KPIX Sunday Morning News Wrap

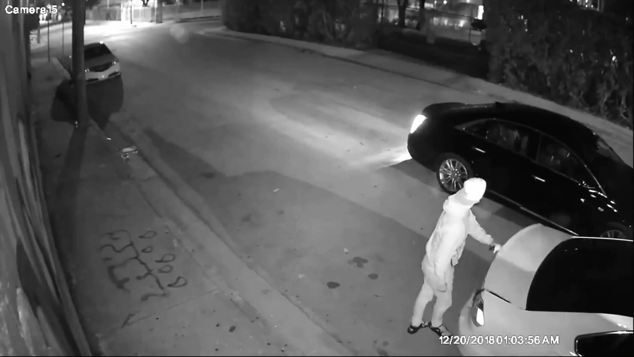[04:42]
Surveillance footage shows a victim loading things into his car early Thursday morning when two men drive up. One of the men points a gun at the victim, ordering him to lay down, while the other rifles through his trunk. Those robbers made away with jewelry, shoes, and electronics, although fortunately the victim was not hurt.